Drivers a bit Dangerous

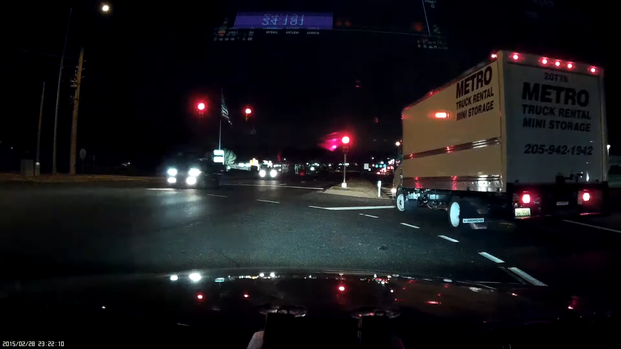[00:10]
That guy's just saying, screw it. Light turn now, I don't have to run it.
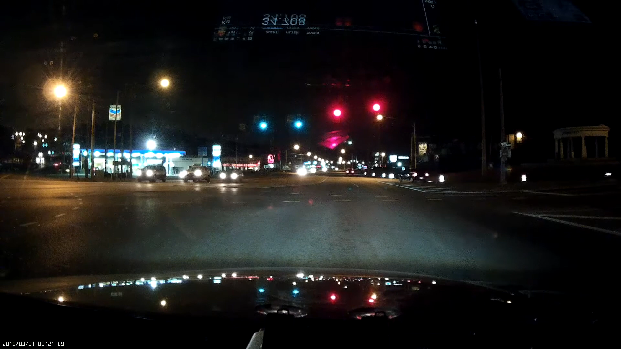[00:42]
Oh, you're running that red light like a mother. Oh dude, what are you doing?